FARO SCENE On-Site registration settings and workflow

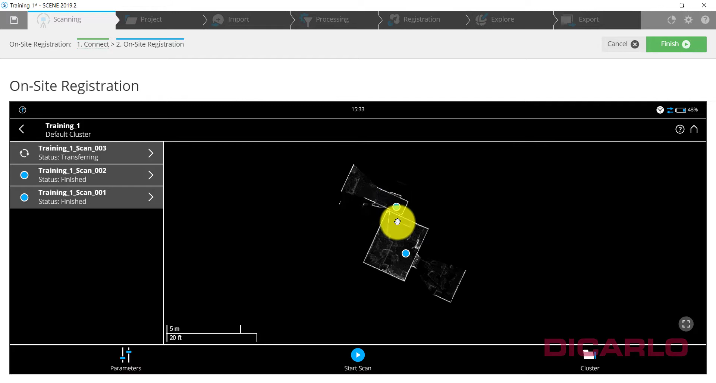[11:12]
rooms that you're scanning from each scanned position you know that the software should be able to actually figure out the placement of the scan compared to the previous scan or any other scan so uh this scan number uh three should kind of load up over here drop in and once it's finished i will just hit the finish button on uh in scene in this view and we will take the next steps to process the actual data
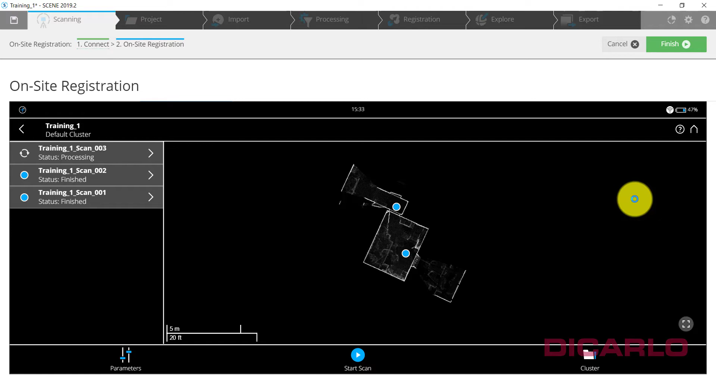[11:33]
all right we can see that the computer successfully linked scan number three with scan number two
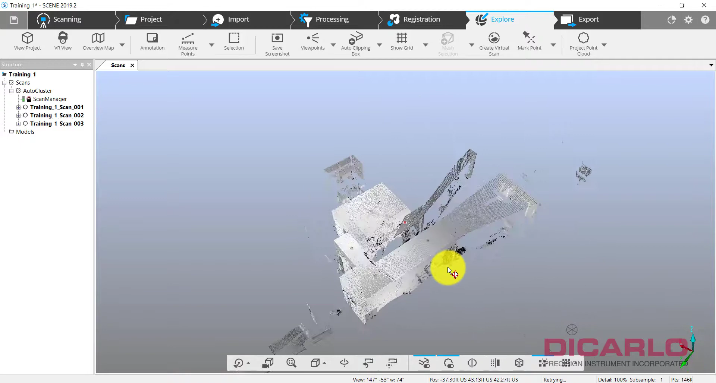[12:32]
i should see a room with scan number one here scan number two and scan number three it looks like that's
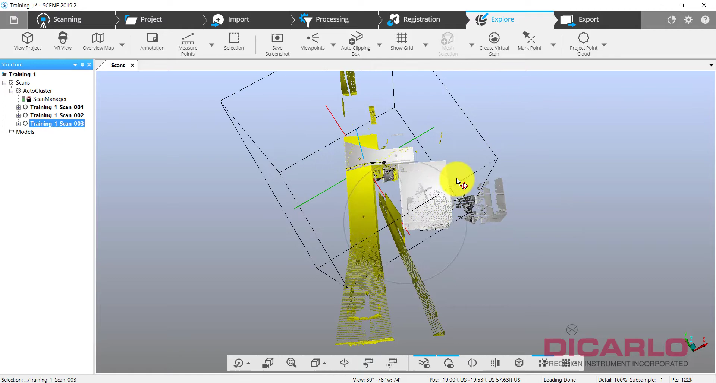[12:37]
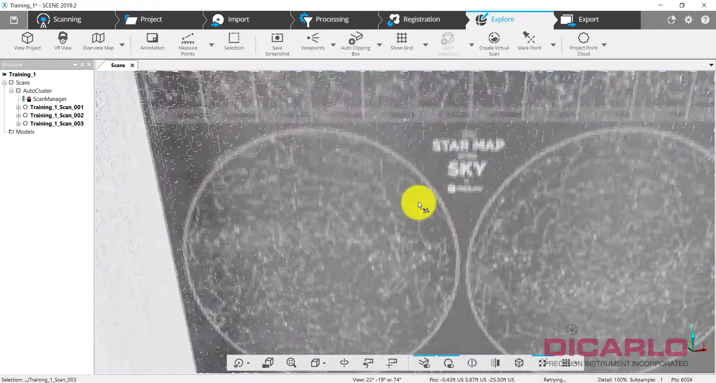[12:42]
correct i go in here it looks like a the doors were closed but i don't have i shouldn't have
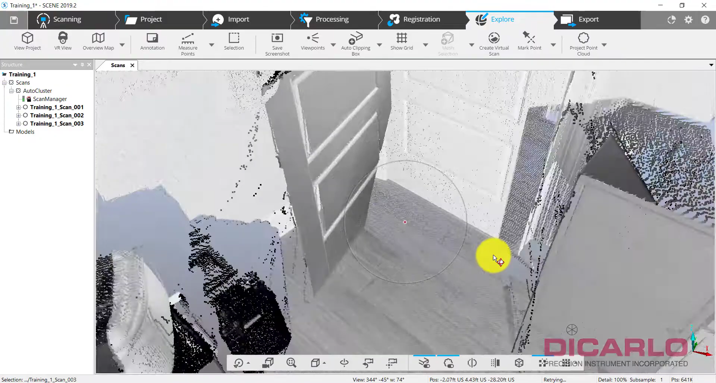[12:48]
two floors here i don't seem to have too many floors it looks like it's okay there's
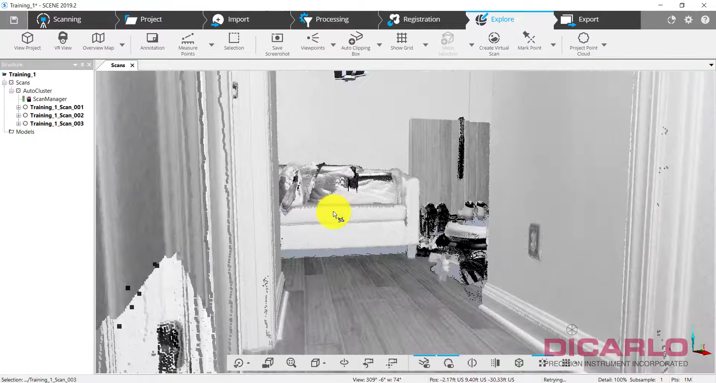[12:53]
a there's a hallway and it looks like there's another hallway right here